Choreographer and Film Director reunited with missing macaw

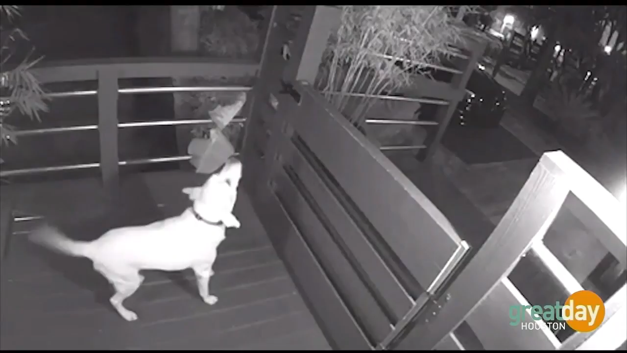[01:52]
So, yeah, cause Max you see is barking so he knows that something's going on in the home, right? Yes, and you can hear in the surveillance camera actually Grover crying for help. They grew up together. Oh, wow. They're best buds, so. Okay, so did you actually see a person take Grover out? No, you could see something happen in the background and of course now there's surveillance cameras all over the place.